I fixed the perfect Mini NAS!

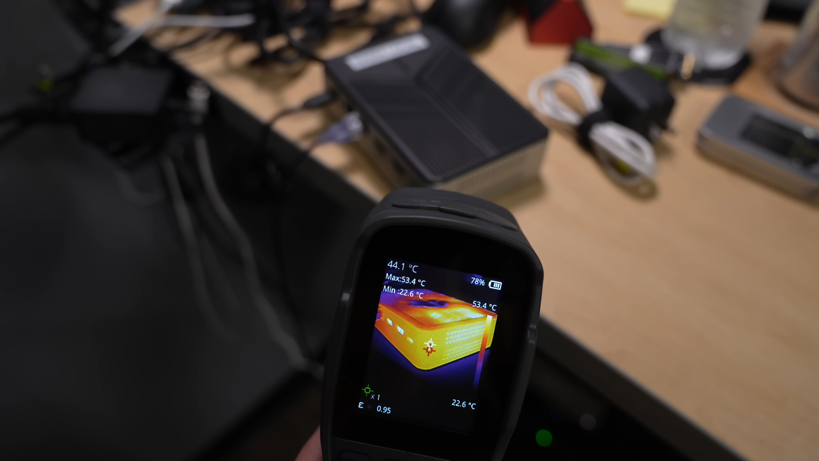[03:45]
On screen: spot 44.1°C, max 53.4°C, min 22.6°C, scale top 53.4°C, scale bottom 22.6°C
And even with that, the exterior of the case was still hitting like 50 degrees Celsius, enough to make it uncomfortable to touch.
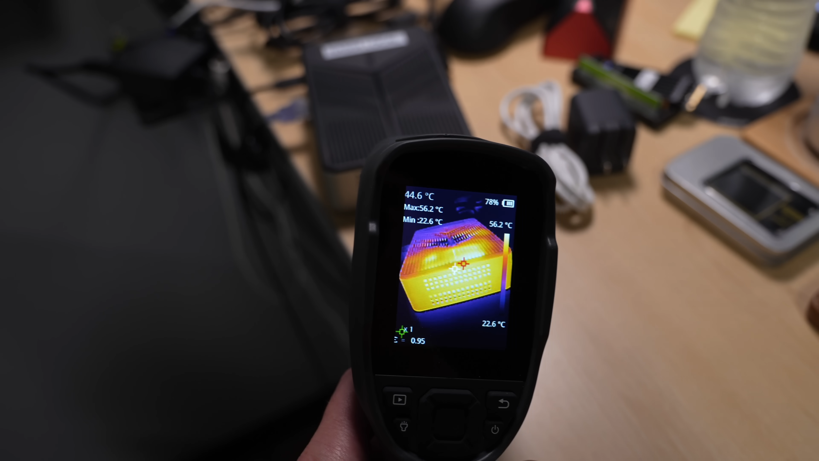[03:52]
On screen: spot 44.6°C, max 56.2°C, scale top 56.2°C, scale bottom 22.6°C
The thermal design of this box is just not good.
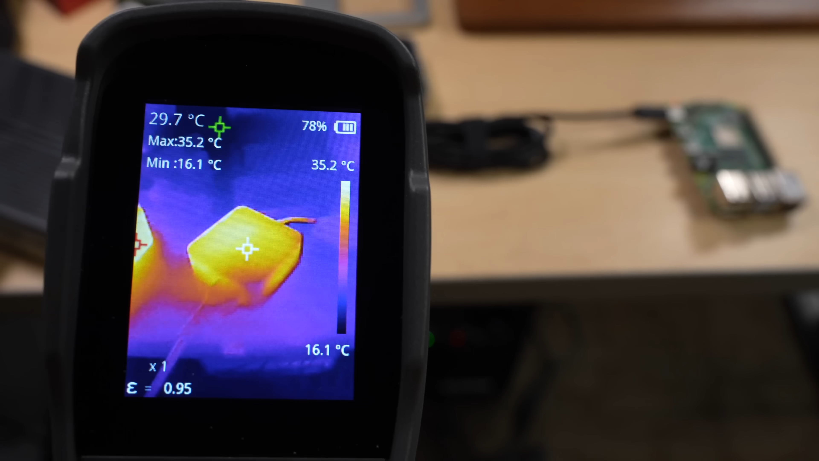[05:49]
On screen: spot 29.7°C, max 35.2°C, min 16.1°C, scale top 35.2°C, scale bottom 16.1°C
I pulled out my thermal camera, and look at that.
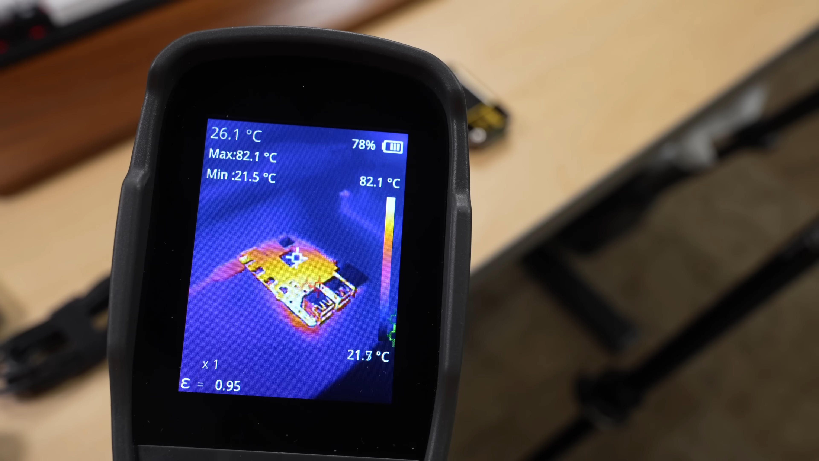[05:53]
On screen: spot 26.1°C, max 82.1°C, min 21.5°C, scale top 82.1°C
Some circuit over by the USB port turned into basically an infrared light bulb. It was pumping in enough juice at 19 volts to
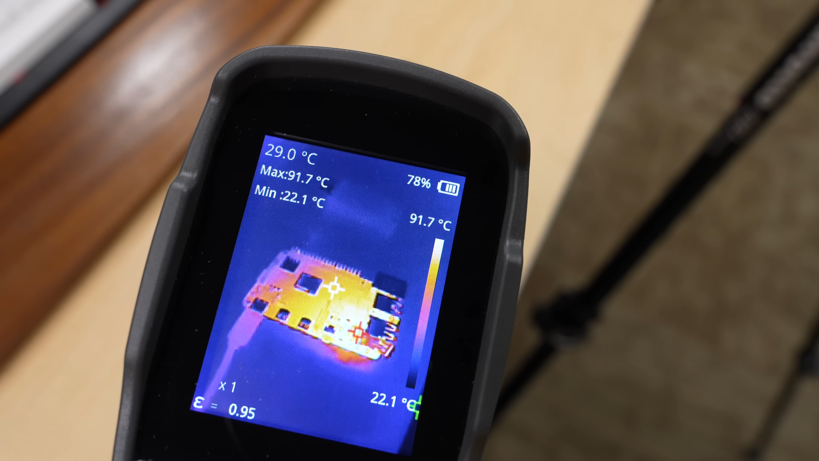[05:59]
On screen: spot 29.0°C, max 91.7°C, min 22.1°C, scale top 91.7°C
heat that corner up past 160 degrees Celsius. That's not good. That means this power adapter will just pump in 19 volts whether the device you plug it into takes it or not.
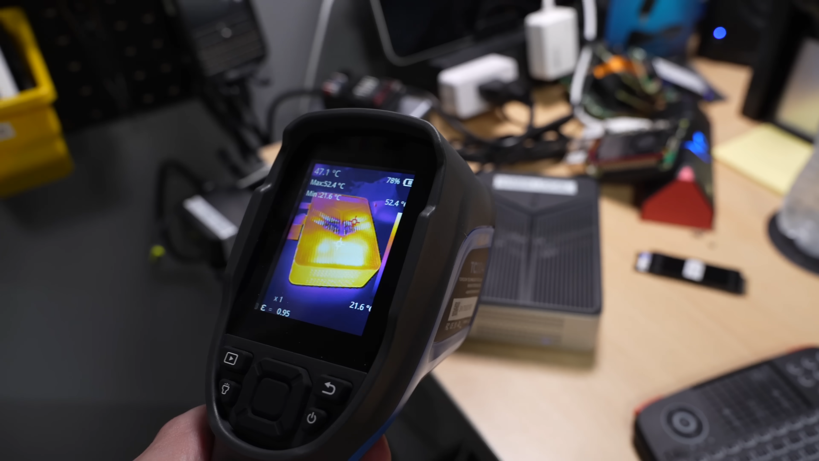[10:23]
On screen: spot 47.1°C, max 52.4°C, min 21.6°C
And that reminded me. I had pulled out my thermal camera, and I noticed something I missed last time. The hottest temps weren't actually the CPU, or the drives, or even the exhaust vent.
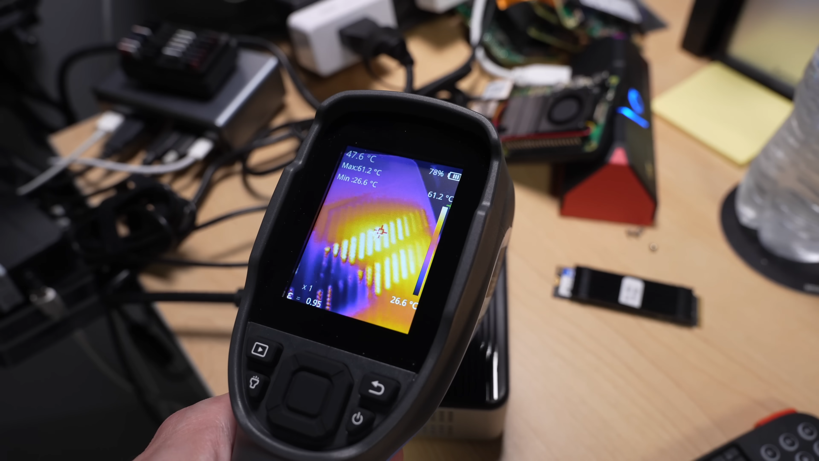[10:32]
On screen: spot 47.6°C, max 61.2°C, scale top 61.2°C, scale bottom 26.6°C
It was inside the box, where there's no airflow back under the plastic cover. So, that is why this looks like this.
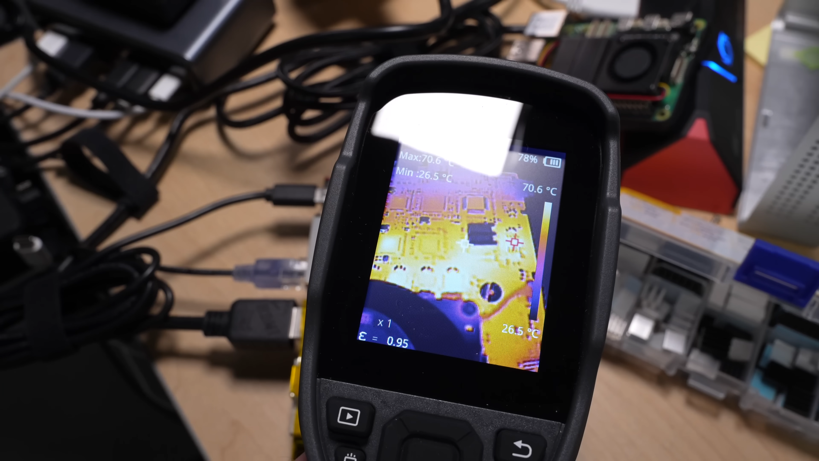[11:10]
On screen: min 26.5°C, scale top 70.6°C, scale bottom 26.5°C
But, on the thermal camera, I still saw a hotspot over on this IC, so I stuck on another heatsink.
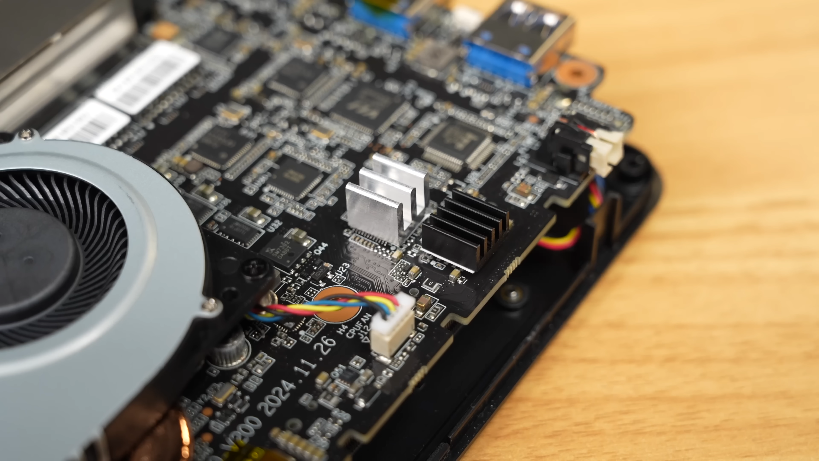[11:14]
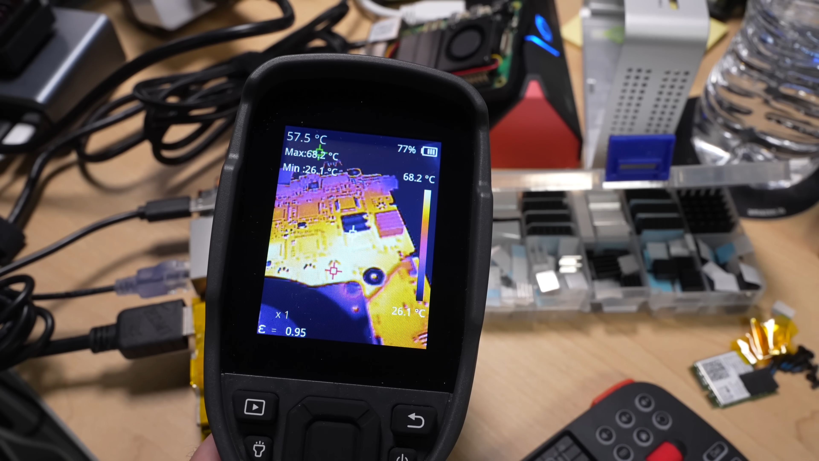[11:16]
On screen: spot 57.5°C, min 26.1°C, scale top 68.2°C, scale bottom 26.1°C
And, what do you know? Playing a game of spot the hotspot, I was able to get this system running much more stably.